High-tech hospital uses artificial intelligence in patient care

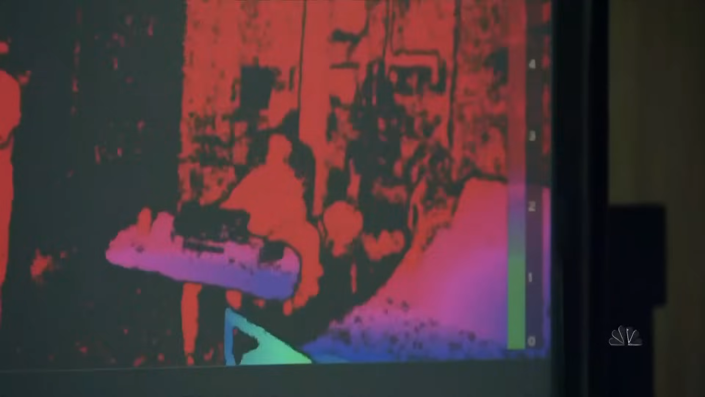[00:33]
Is this enough light? Is this enough noise? Are you okay? Are you moving enough? Are you in your bed? Are you out of the bed?